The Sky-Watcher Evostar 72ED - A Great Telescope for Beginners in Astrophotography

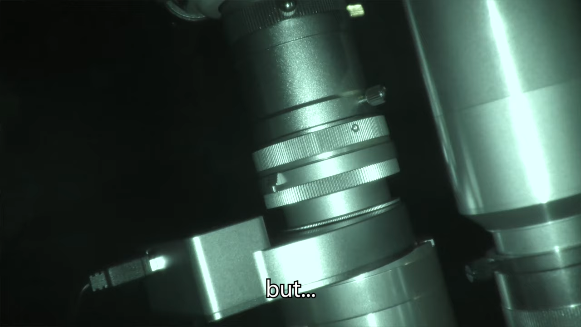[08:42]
I did not really have any problems getting my DSLR in focus with this telescope but I did have to use the same extender to reach the focal plane.